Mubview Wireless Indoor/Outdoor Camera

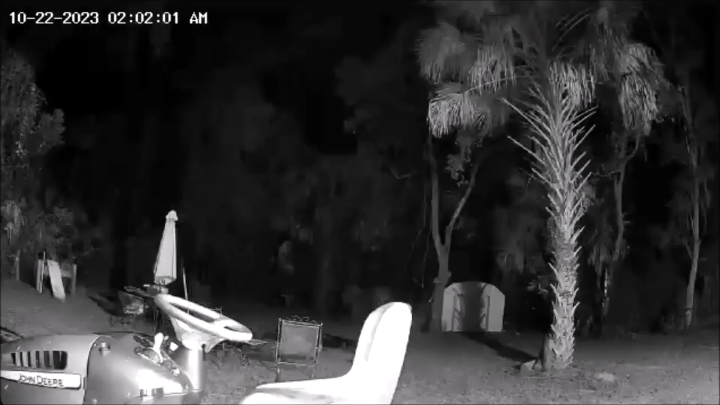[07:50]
in this clip if you look at the bottom of the shed in the background you'll see that raccoon coming around the corner walking in front of the shed i measured the distance from the camera to the shed it is 61 feet so the 55 foot motion detection range is accurate